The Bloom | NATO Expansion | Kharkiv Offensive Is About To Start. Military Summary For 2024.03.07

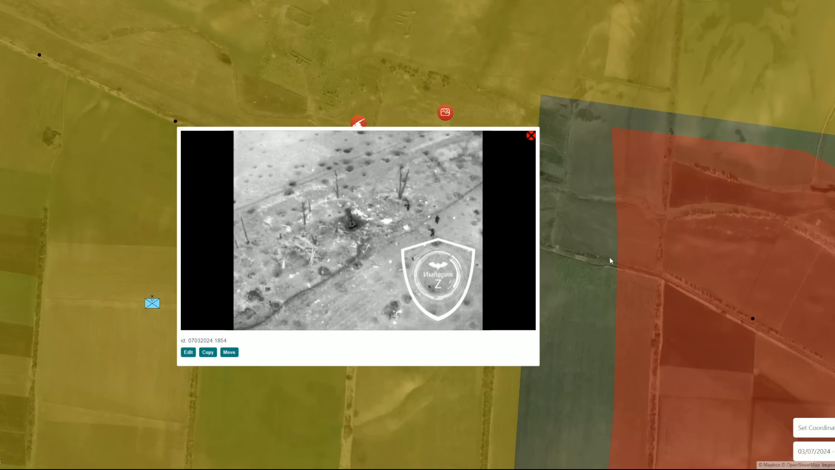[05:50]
the fields of verbova we see that two soldiers of russian armored forces attacked the territory with rifles and this the
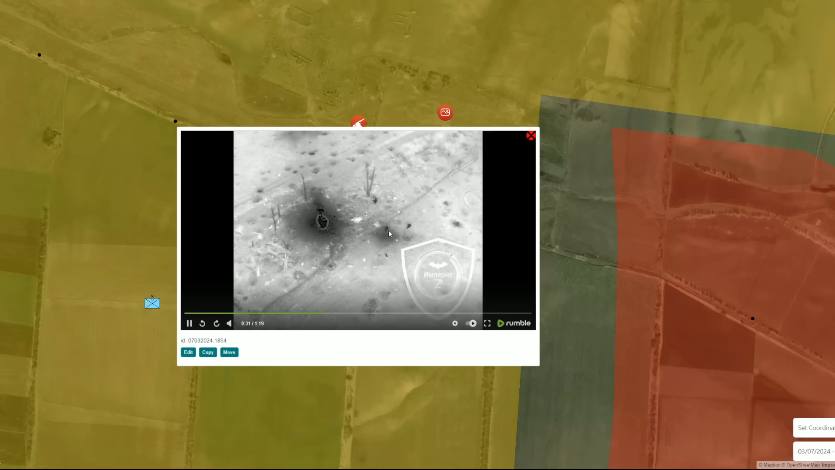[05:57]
third one was attacking the territory with grenade launcher he launched two grenades and then there was a very heavy explosion
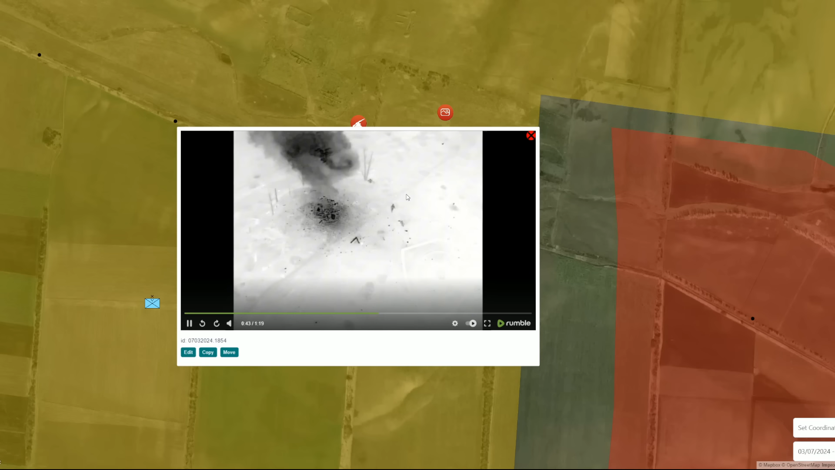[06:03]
after that the point was suppressed and the russians managed to establish control or just to clear the
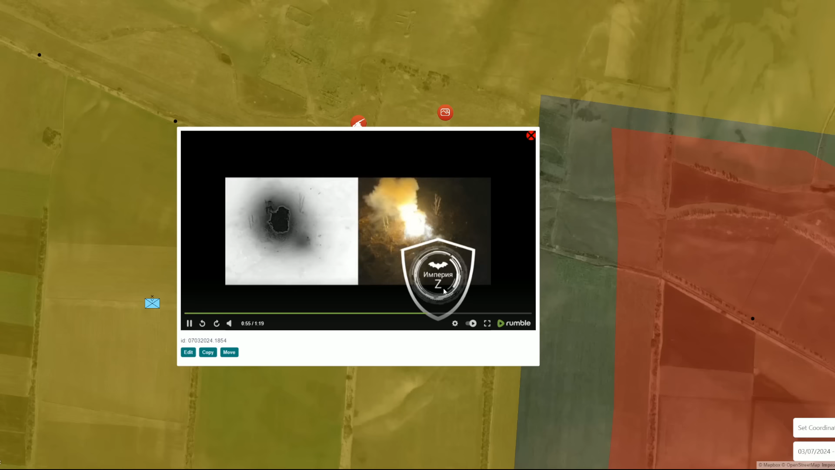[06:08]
territory but later the russians fell back from the territory and the most important is this video
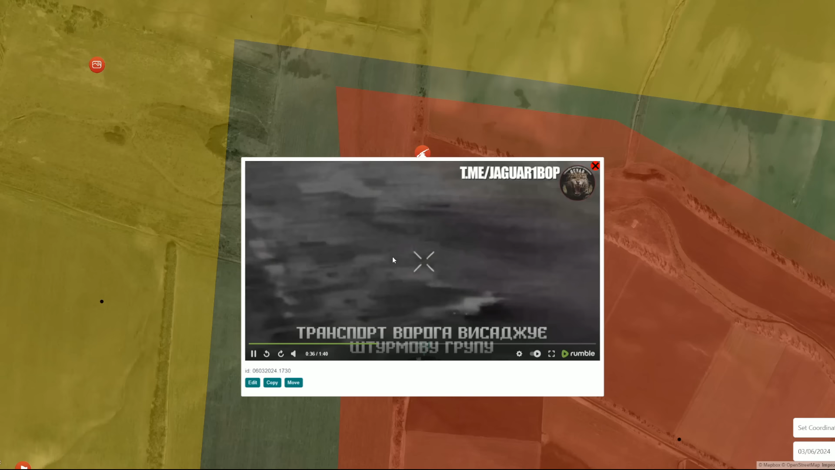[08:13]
let's say landed three soldiers the three soldiers captured the territory and then they fall back from the area so this